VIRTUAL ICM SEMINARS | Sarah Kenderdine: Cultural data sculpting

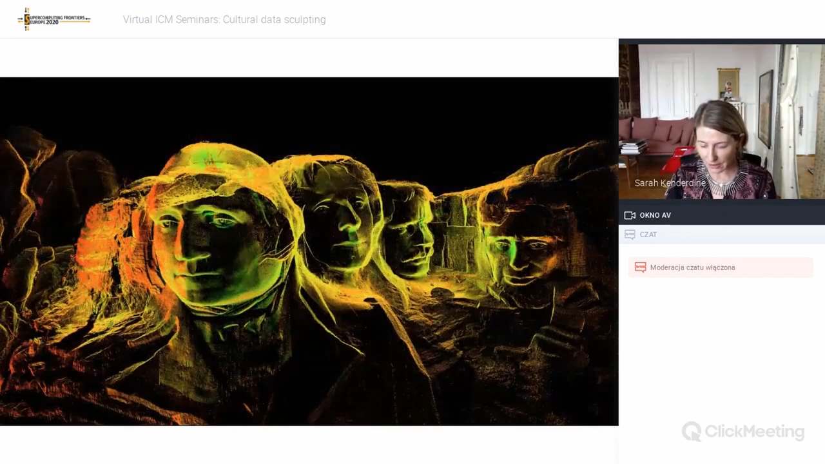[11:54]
which collects billions of points to represent places such as these heads at Mount Rushmore scanned by the Scottish 10.